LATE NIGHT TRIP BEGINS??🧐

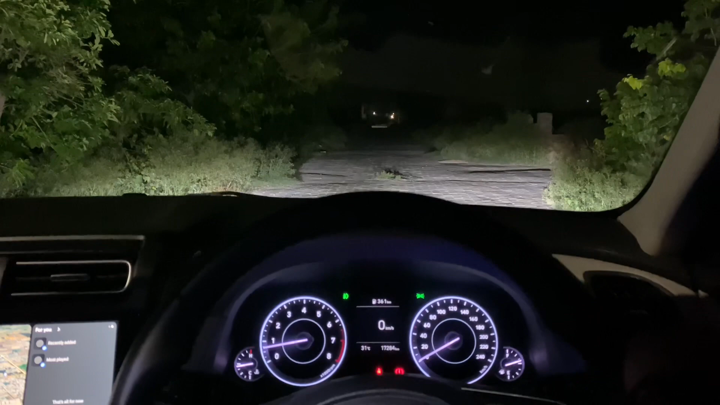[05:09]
तो ये होगी यदि हैडलाइट जी कंपनी वालों स्टॉक आती है, ये होगी वो हाई बीम।
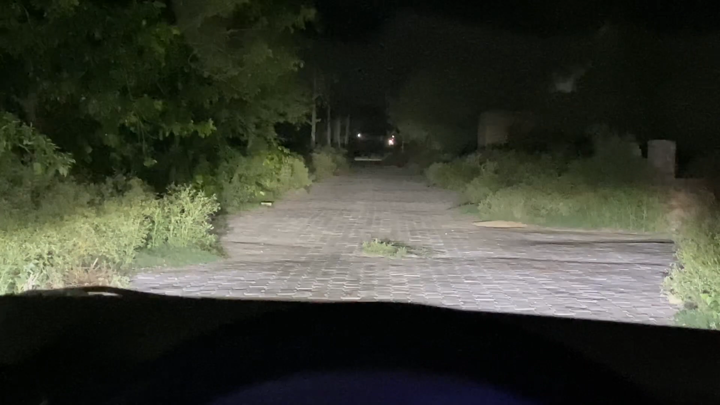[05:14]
ठीक है, जिवें वो दूर वाला जोड़ा हैगा वो इन्ना विजिबल नहीं गा, बट फॉग लाइट नाल बहुत वधिया होगी।
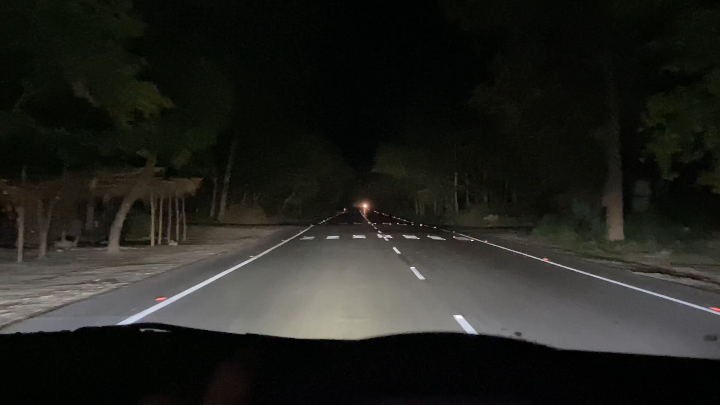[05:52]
ते इहदी ब्राइटनेस हुण सारी लाइट्स ऑन आ, मतलब जिथों तिकर तुसीं वेख सकदे हो उथों तिकर इहदी रोशनी हैगी आ। जिन्ना फोन ते मतलब ये थोड़ा घट दस रही है फिर भी, बट बहुत ज़्यादा रोशनी है।
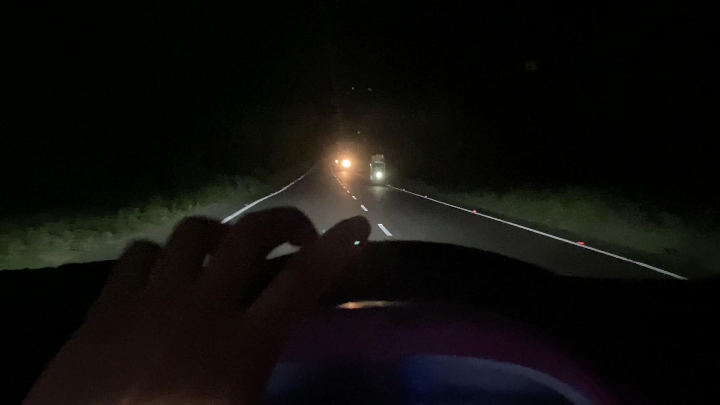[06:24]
ठीक है, हम जिमें मैं वो ऑन करूँगा फॉग लाइट तो लाइट फोर्स हूँ यदि इन्नी रोशनी होगी कि हाँ अपन दूर तिकर दिस रहा। हूँ आप राती जिमें ट्रैवल करना होंगे ठीक है ना,
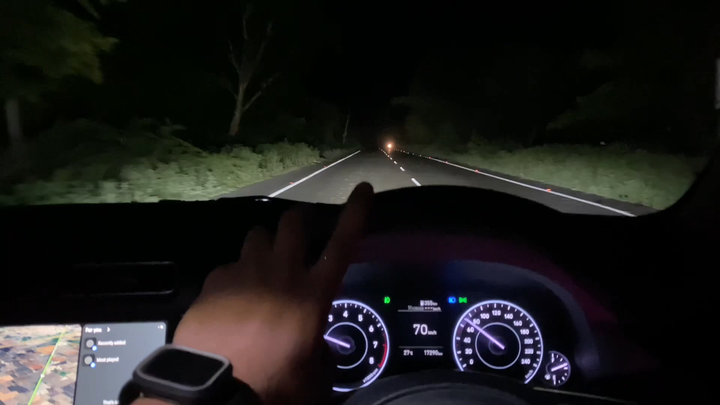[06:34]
हूँ यदि हैगी 70 की स्पीड आ, हाँ बाइक वाला जावड़िया तो इन्नी क्लीयर है, मतलब मैं जमा प्रॉपर विजिबल है। 80 की स्पीड हो, 100 की हो, जिनी की मर्जी हो,
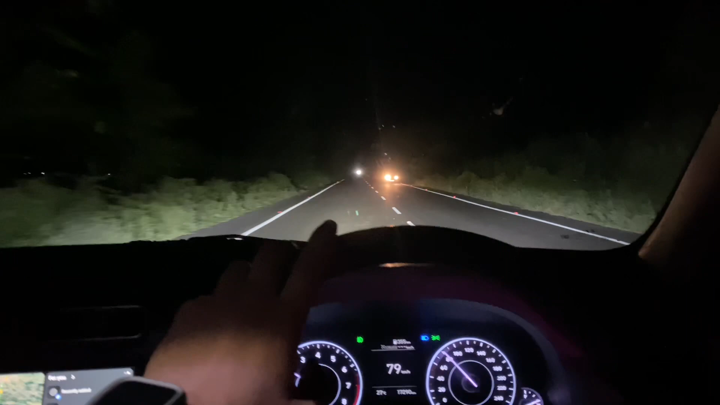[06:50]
ते जे आही मैं ऑफ कर दाँ लाइट फोर्स से फॉग लाइटा नू तैर थोड़े सामने है, मतलब यदि बहुत घट हो जाती रोशनी।